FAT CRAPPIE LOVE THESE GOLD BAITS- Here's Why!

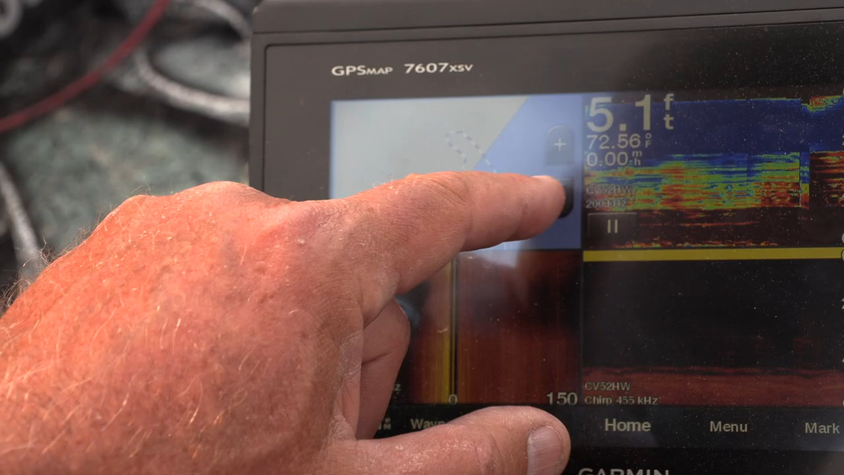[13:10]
On screen: depth 5.1 ft, water 72.56°F
feet of water in lily pads in sparse cabbage the crappie were ganged up looking for something before they go on that
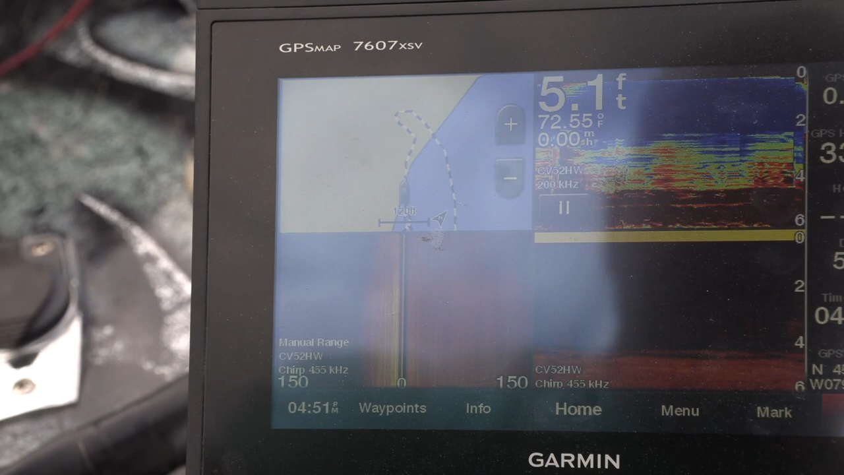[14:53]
On screen: depth 5.1 ft, water 72.55°F
okay our little circle right here you know go out 80 feet in 200 is out we're going in here's our trail
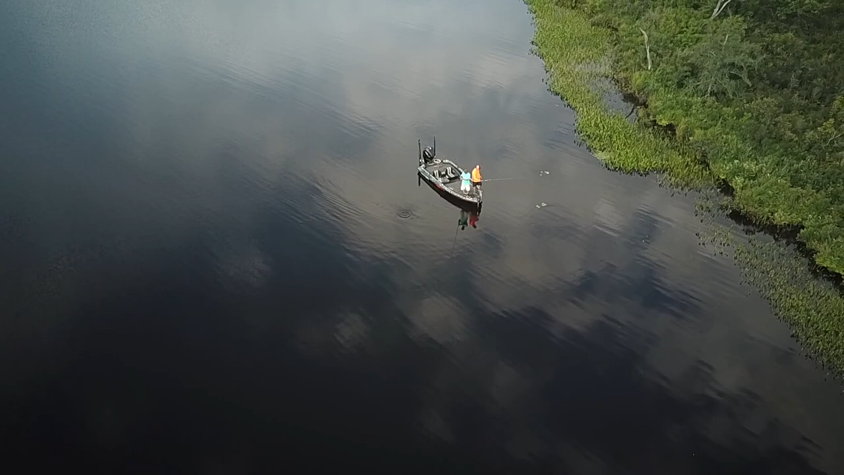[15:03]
we've seen the edge of these pads like that a little bit of weed 5.2 72 degrees man we got the side scan as well look at it you
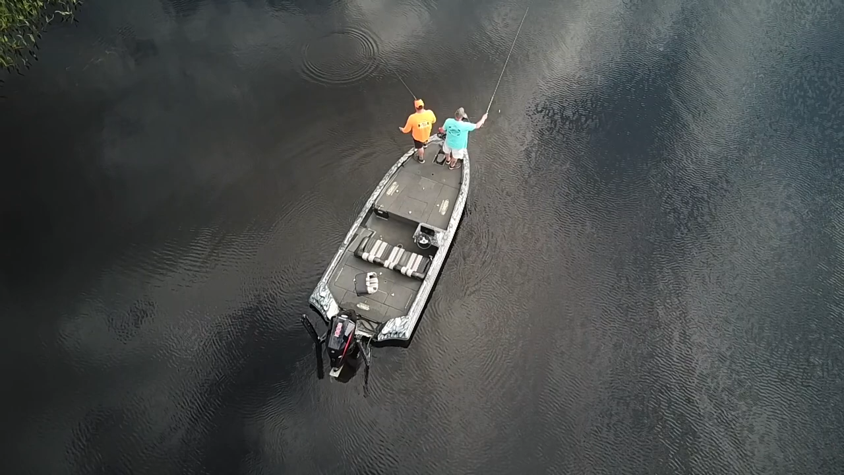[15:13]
just see different things those are actually fish right there weed over on this side so i got you know the multi-screen combination
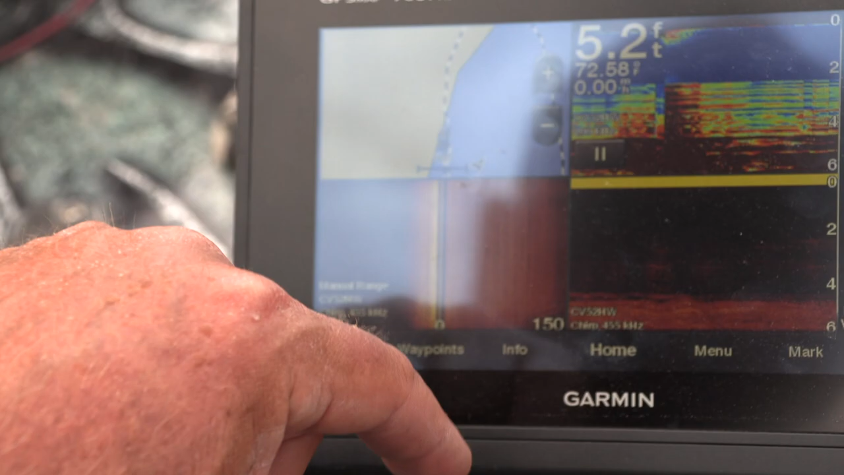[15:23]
On screen: depth 5.2 ft
it's helping us catch these crappie in august with the single pole there's the stuff right there that we're fishing look at it